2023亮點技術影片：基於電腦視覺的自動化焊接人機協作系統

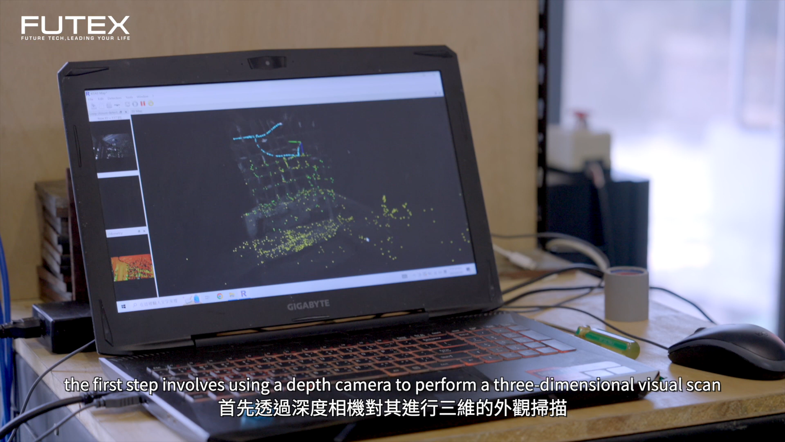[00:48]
the first step involves using a depth camera to perform a three-dimensional visual scan.